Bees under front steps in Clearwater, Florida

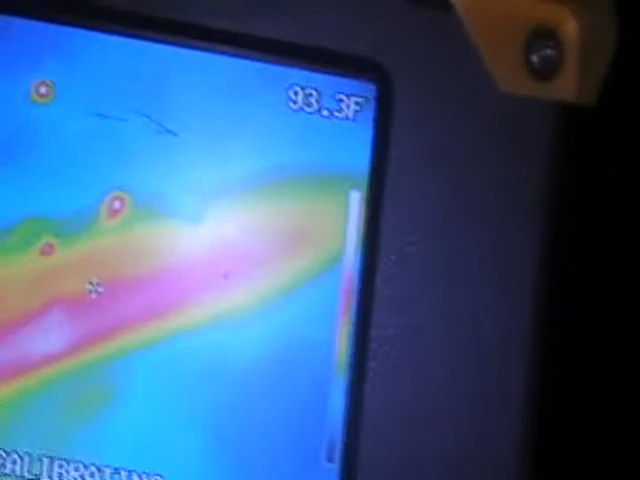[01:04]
And it looks like we've got a whole roof infested with honey bees inside of here.